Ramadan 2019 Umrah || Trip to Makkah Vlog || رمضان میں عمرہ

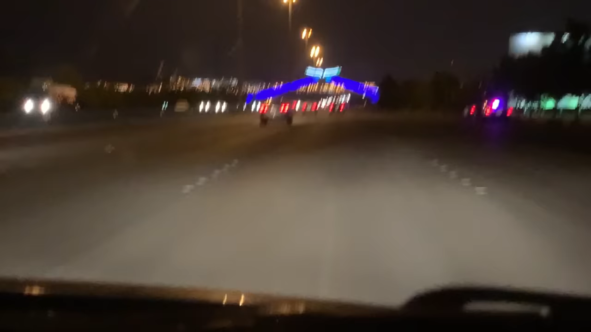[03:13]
کھانا پینا ہو گیا ہے اب ہم بس چلتے جائیں گے چلتے جائیں گے اور یہ آ رہا قرآن والا پل یعنی منزل نزدیک ترین ہے جناب
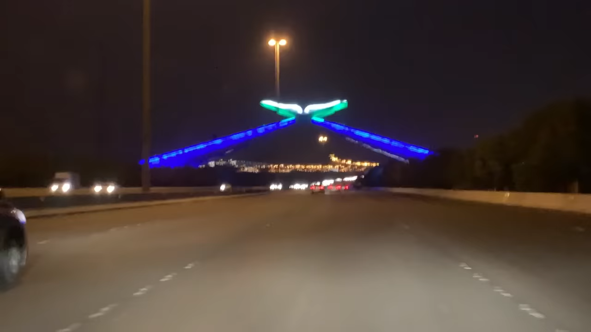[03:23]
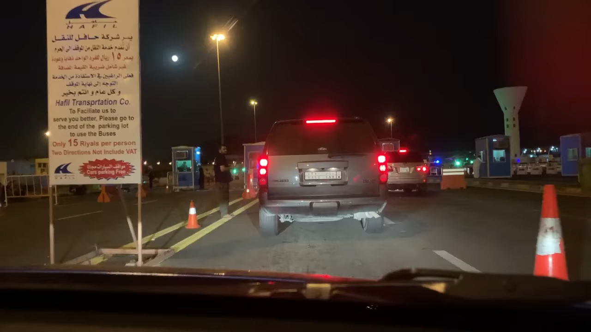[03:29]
یہاں سے اب ہم بس کی ٹکٹس لیں گے